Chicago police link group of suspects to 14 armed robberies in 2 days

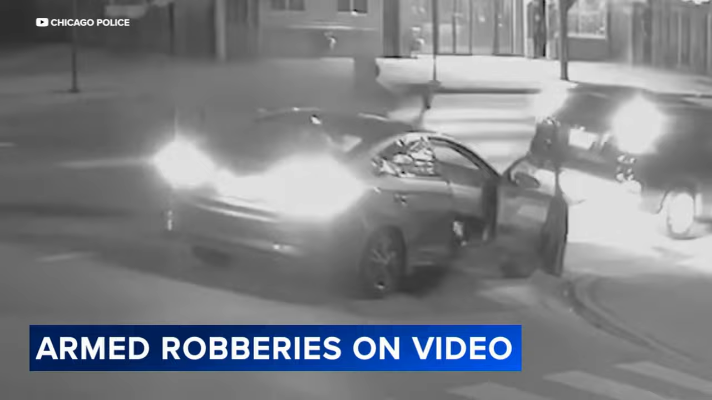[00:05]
In a two and a half minute montage, Chicago police piece together clip after clip showing a group of men armed with rifles, handguns, and even a long knife.